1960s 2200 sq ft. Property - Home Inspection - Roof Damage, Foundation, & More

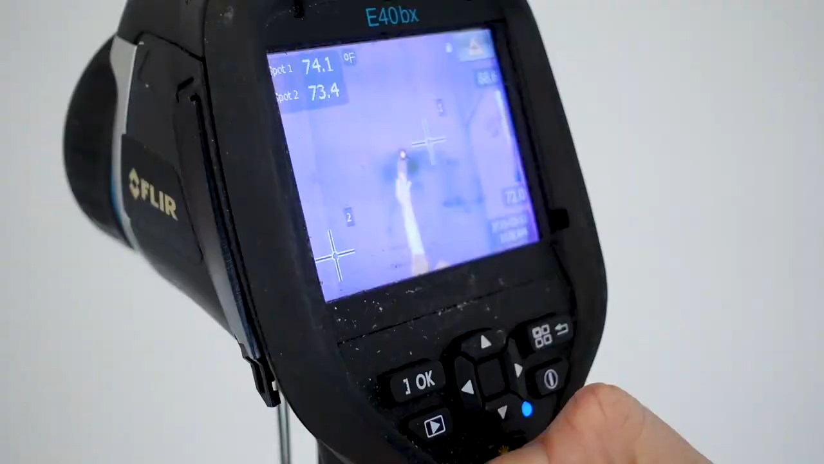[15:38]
this location to see if it has uh come all the way to the interior sheetrock but we definitely